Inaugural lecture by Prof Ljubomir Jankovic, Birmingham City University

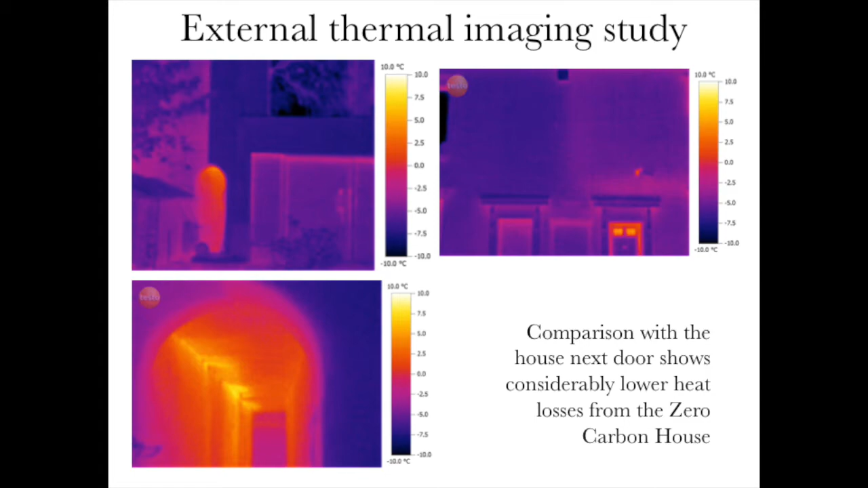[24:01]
heat loss from the zero-carbon house window is comparable to the heat loss from the wall of the next door house and you can see how much heat is going from the next door house into the tunnel here between the two houses. So you can just tell that this is very well insulated and completely, you know, in a completely different world. And you can also tell that from the outside.
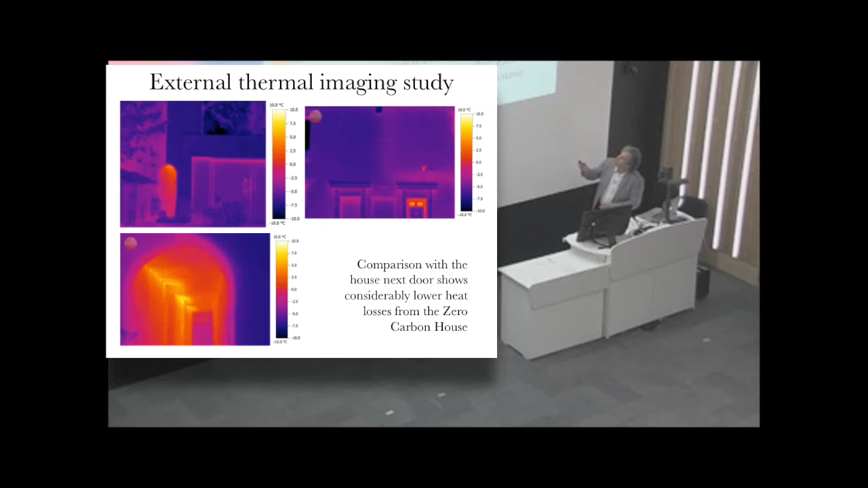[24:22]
This is a zero-carbon house and this is the house next door.